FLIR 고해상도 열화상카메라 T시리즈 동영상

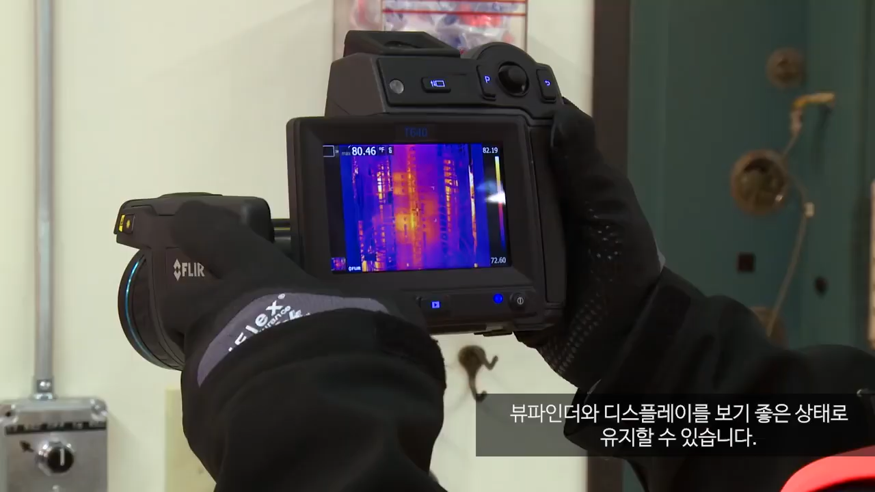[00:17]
Auto-orientation keeps on-screen temperature measurements and other data upright,
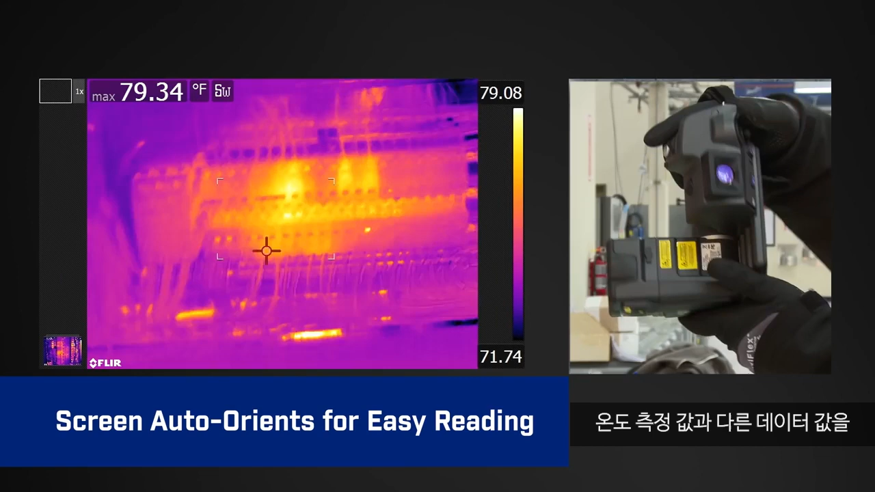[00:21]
On screen: max 79.34°F
making it easier to read,
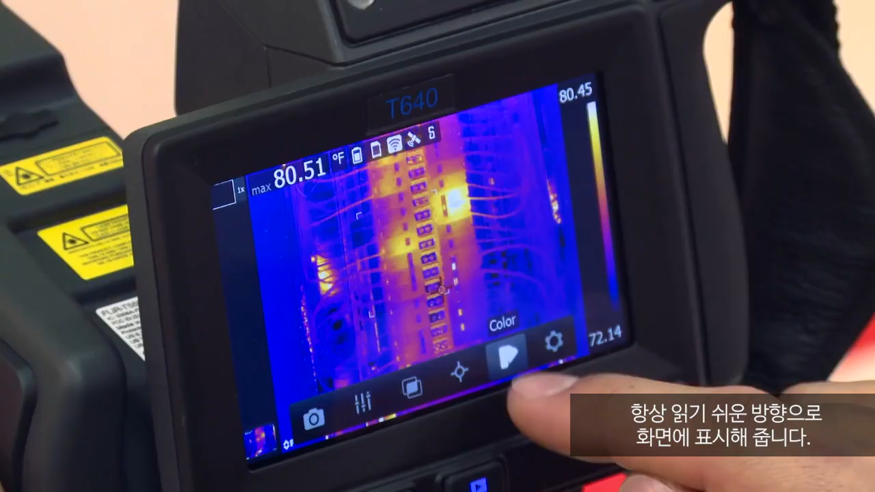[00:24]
On screen: max 80.51°F
whether you're framing shots in landscape or portrait view.
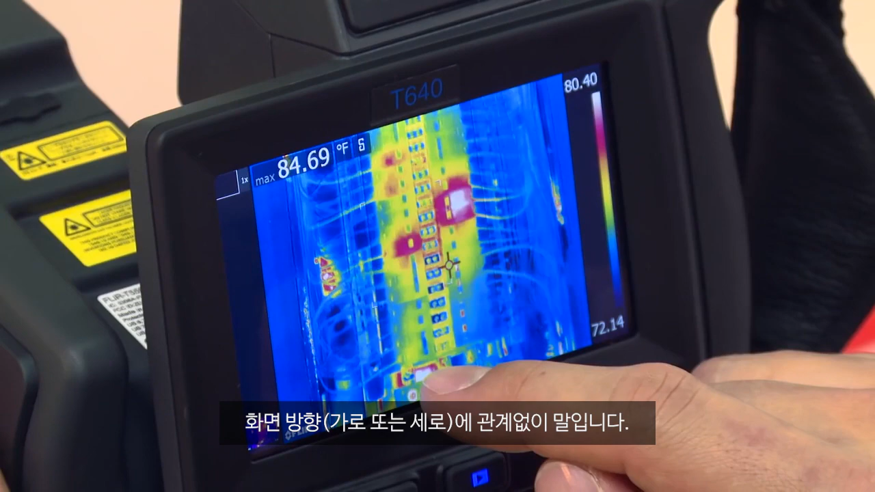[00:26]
On screen: max 84.69°F
The flexibility of interchangeable lenses provides